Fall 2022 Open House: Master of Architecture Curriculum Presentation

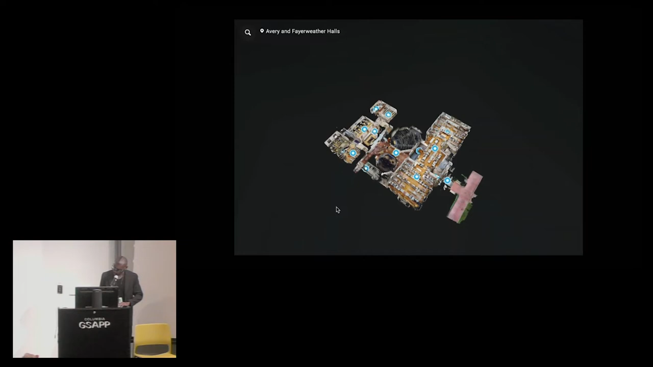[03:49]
And so here, In Avery, and not just Avery, but down on the,
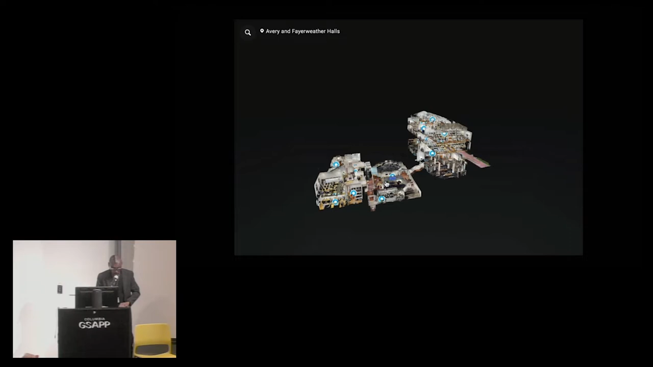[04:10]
here we are on the middle there where you see the cursor in Wood Auditorium, but you see that the MArch program and the architecture programs actually sort of seep out into the campus underneath the campus.
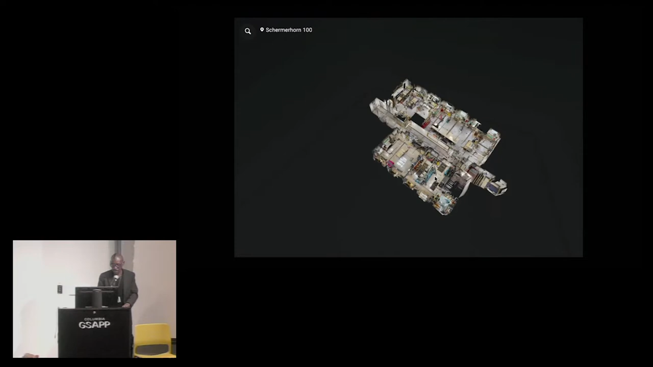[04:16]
And all of this is part of the pedagogy of learning in terms of these spaces, including the makerspace,
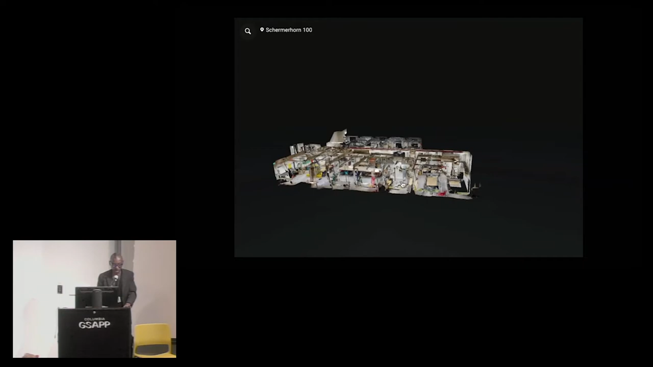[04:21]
which hopefully you will as well have an opportunity to visit. So if we think of our studios, we think of the library, we think of the makerspace as being important pillars,